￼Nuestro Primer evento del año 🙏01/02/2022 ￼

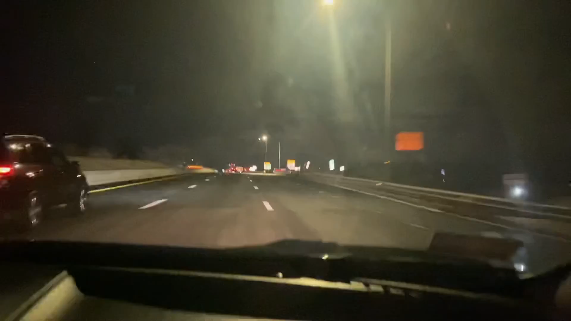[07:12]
Ya es noche, pero se ve hermoso. Doy gracias a todos por ver este video y, como dije anteriormente, espero su apoyo, a suscribirse y de dejar un me gusta. Y hasta la próxima, que el Señor les continúe bendiciendo.